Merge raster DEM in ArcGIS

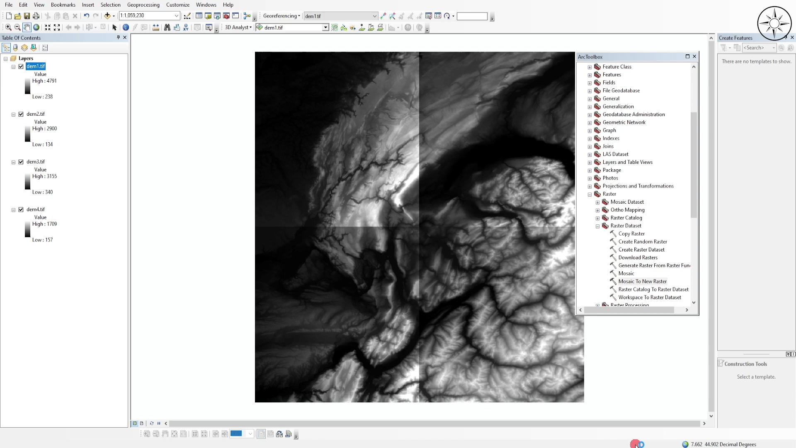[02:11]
processing needed to create new mosaic raster so just wait until the end of this operation after the end of the processing you will get this final digital elevation